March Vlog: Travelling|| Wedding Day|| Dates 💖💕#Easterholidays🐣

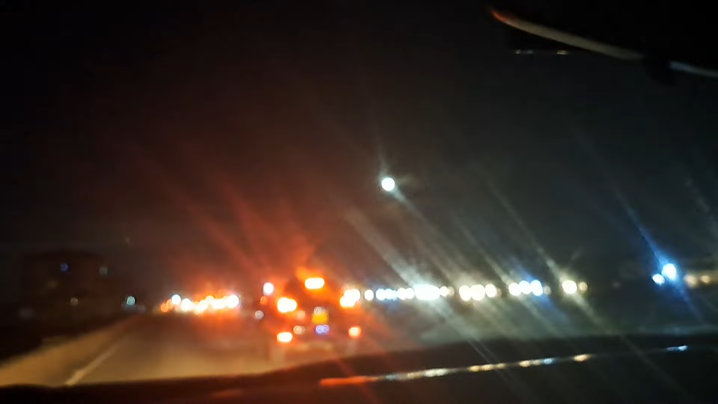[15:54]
or if you're lucky and then you don't get traffic in naivasha especially kinale
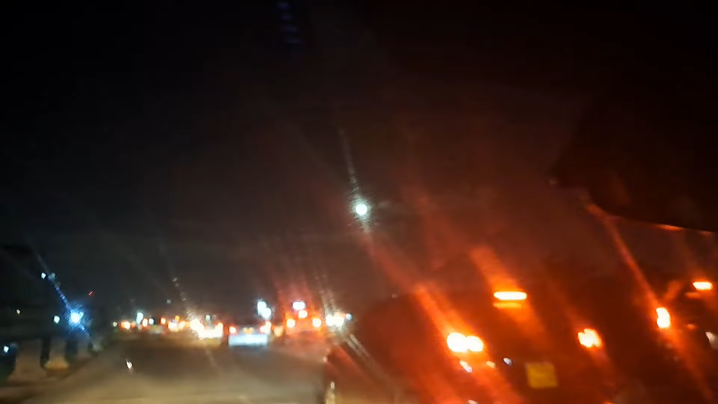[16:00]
you can be able to get to nairobi like in two hours time but on friday it's a big gamble yeah you can see you can see the the the traffic you can see even the vehicles on the road